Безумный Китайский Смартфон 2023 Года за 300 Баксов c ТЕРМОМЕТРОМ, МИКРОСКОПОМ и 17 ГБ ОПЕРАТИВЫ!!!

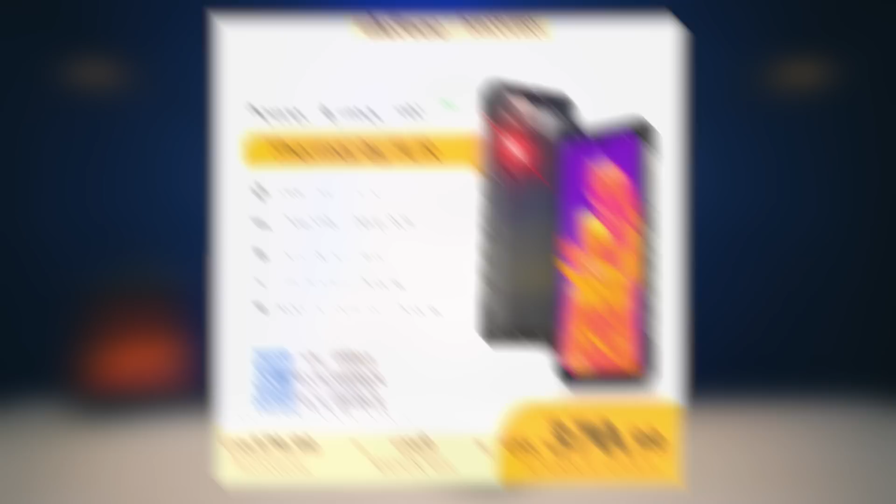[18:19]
то есть приставочка T, и тогда уже сразу теплочок здесь наворачивается.